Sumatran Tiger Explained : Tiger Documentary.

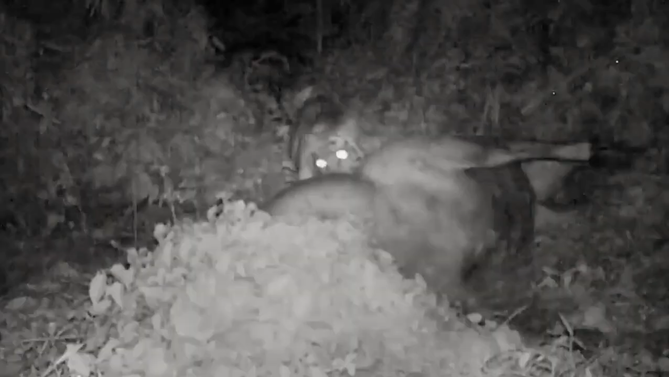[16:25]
And in the realm of technology, camera traps and satellite images become the eyes and ears of conservationists, revealing the secret lives of these enigmatic predators.